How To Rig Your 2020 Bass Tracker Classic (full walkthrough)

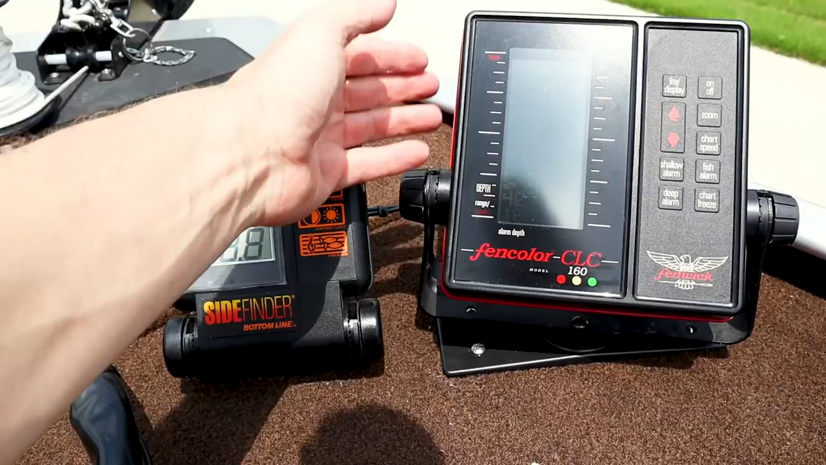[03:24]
This is a Fencolor 160 CLC. So I'll show you, this is pretty sweet.
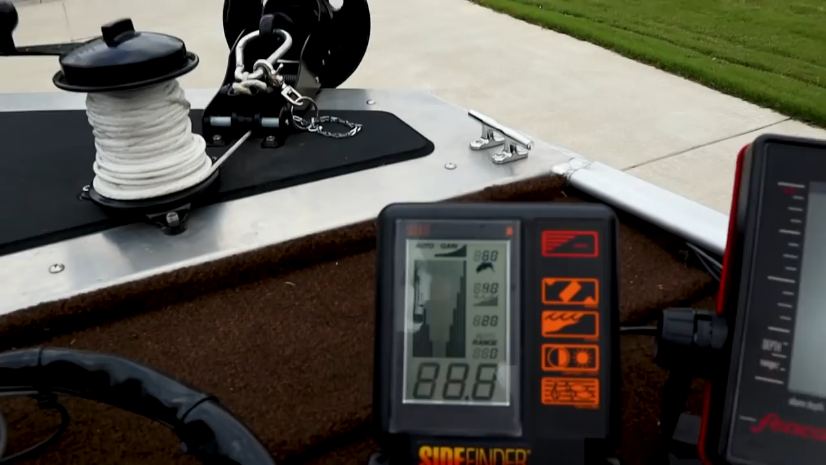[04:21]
Straight out of the 1991 Bass Pro Shops catalog, the bottom line side finder scout.
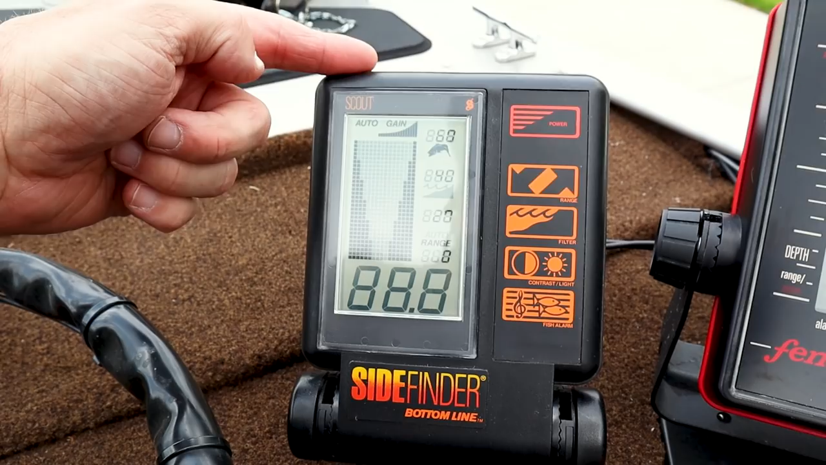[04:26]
You're probably wondering what the holy heck this thing is.
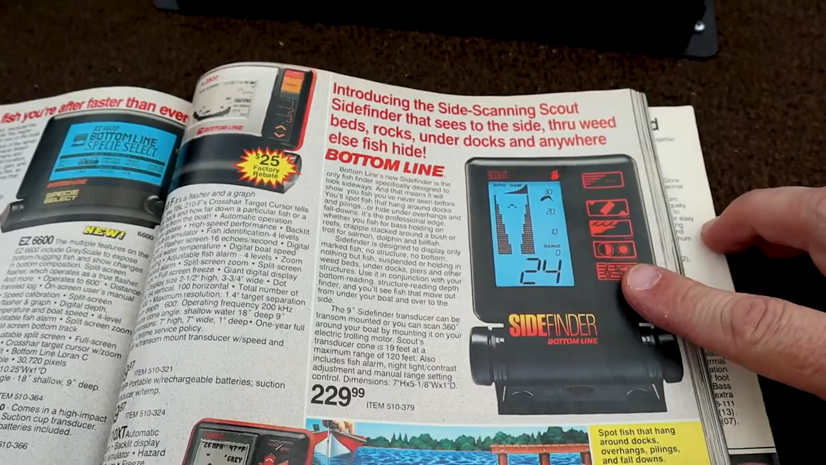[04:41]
Introducing the side scanning scout side finder that sees to the side, through weed,
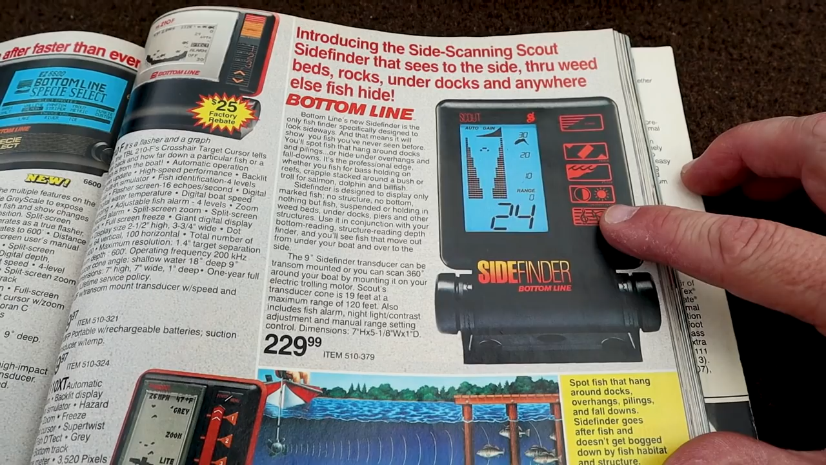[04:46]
beds, rocks, under docks, or anywhere else that fish hide.
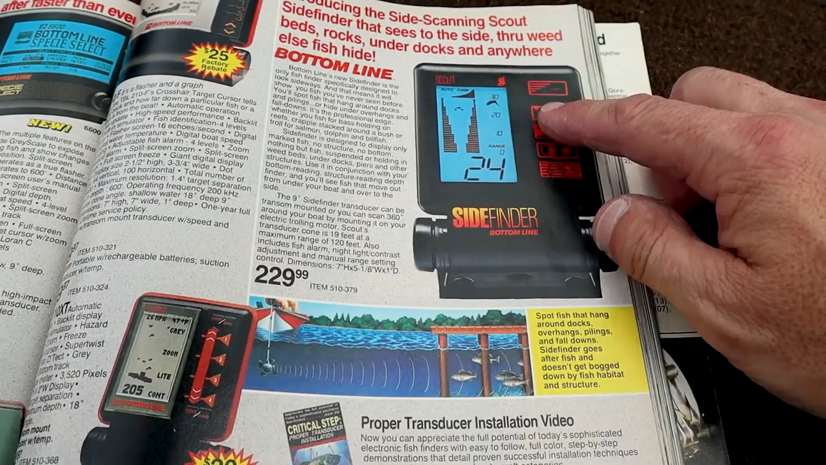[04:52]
Basically what this does, you mount this thing on your trolling motor just about 5 degrees below horizontal,
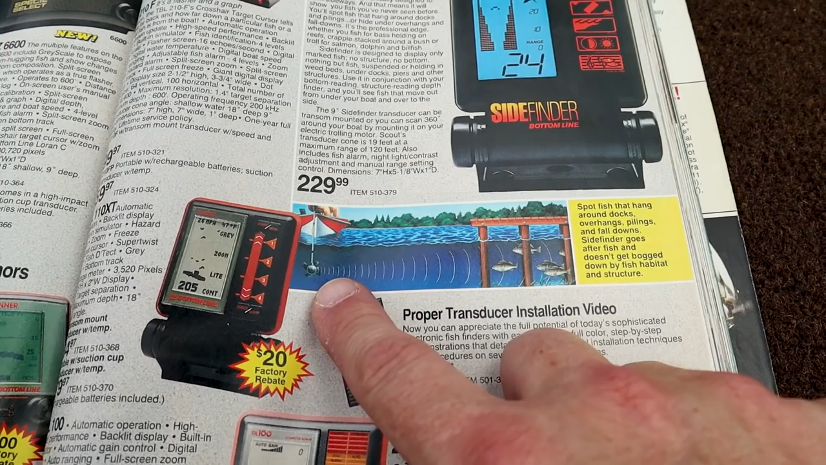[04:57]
and it will scan out to the side.
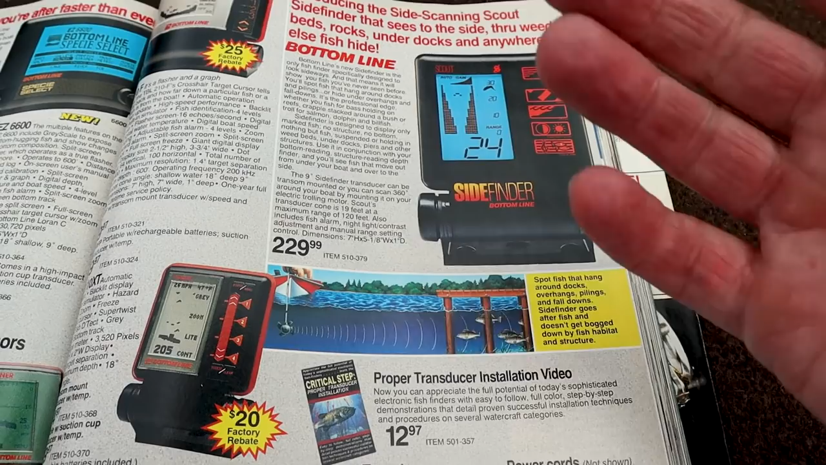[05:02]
Of course, every high-end electronic does that these days, but this was really, at the time, pretty revolutionary.
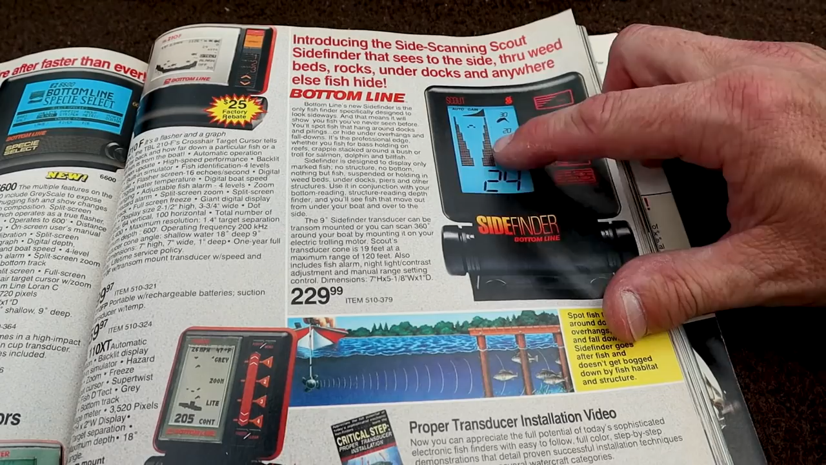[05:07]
This mark, 24, shows you the first fish is 24 feet away from you in whichever direction you happen to have that fish finder pointing.